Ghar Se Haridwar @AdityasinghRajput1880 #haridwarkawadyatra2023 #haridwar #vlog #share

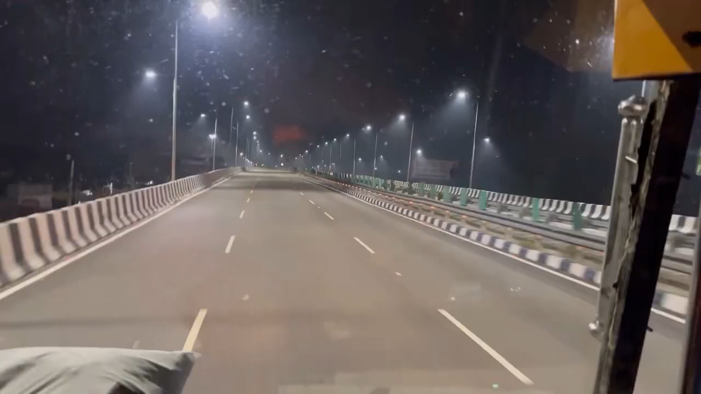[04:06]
तकाला दिखा रहा हूँ तू अब हम रुड़की पहुंच चुके हैं ये भी हमारे ड्राइवर साहब